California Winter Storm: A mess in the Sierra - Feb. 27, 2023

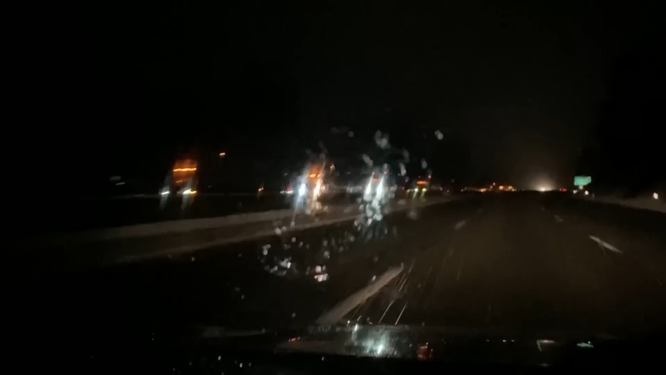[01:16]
With Interstate 80 closed at the Applegate exit, big rigs waiting by the dozen on each side of the road.